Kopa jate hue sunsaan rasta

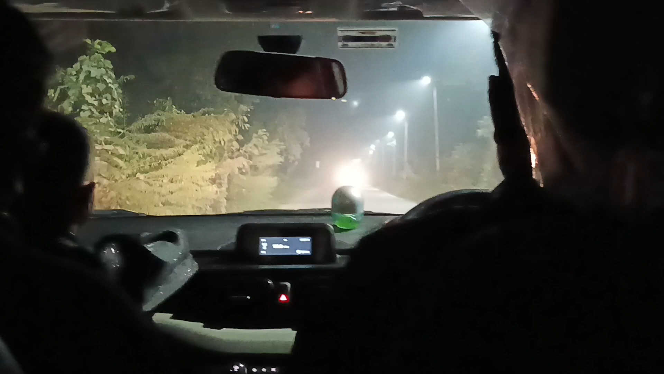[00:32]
को पूरा ट्रक का दबदबा है। ट्रेन वाला बंद कर दिए थे ना?
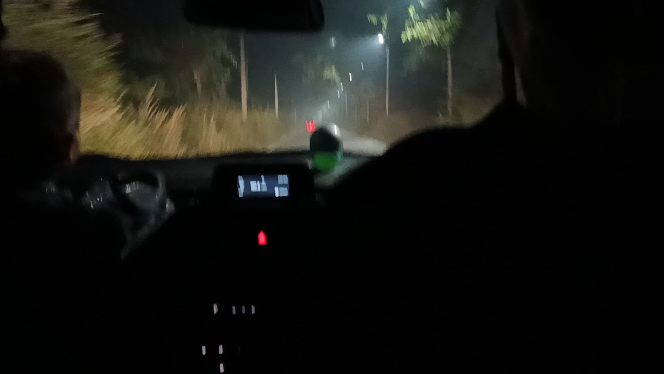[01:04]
हाँ ये तो पूरा लाइट लग गई, पहले तो ये लाना था लाइट पूरा यहाँ तक लगा दी, बिना लाइट ही भी आ सकती है, बिना लाइट ही ज़्यादा मज़ा आता है।